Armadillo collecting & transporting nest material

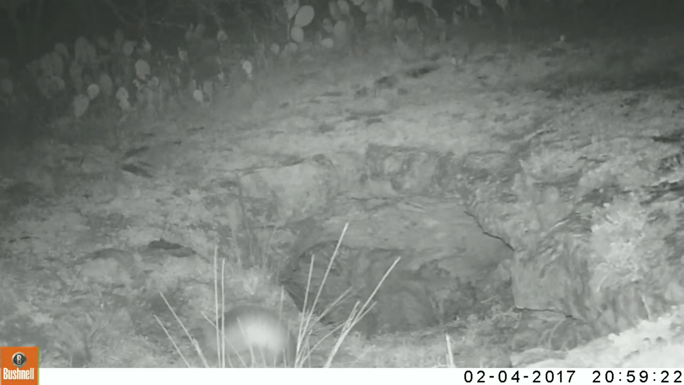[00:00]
Normally I don't post many videos of armadillos. They're not that exciting to watch, but this one is actually taking nesting material back into his den. They have a kind of a unique way of doing this. I've seen them do it in a while before, but never have caught it on video. They'll go out and forage around and collect leaves and grass and make a bundle between their front and hind legs and then literally hop backwards into their den site.
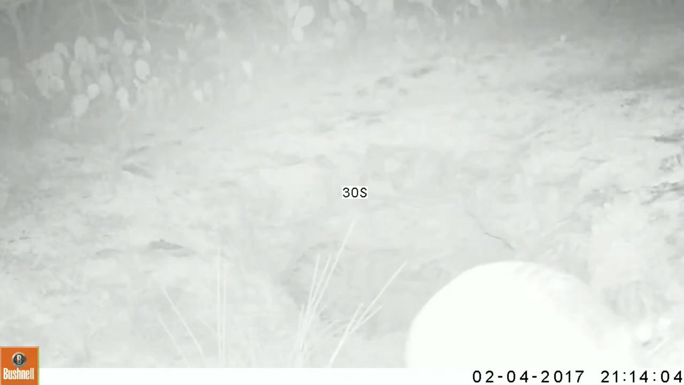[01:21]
So he has to hop across here backwards and remember it's dark. You can see this because the infrared illuminators on the camera. Now it's not that far to the floor of the cave right here at the opening, probably only about three feet, but armadillos cannot climb very well at all, and so if he fell down there he probably would not be able to get out without some sort of assistance. And so he's having to hop across there backwards from memory.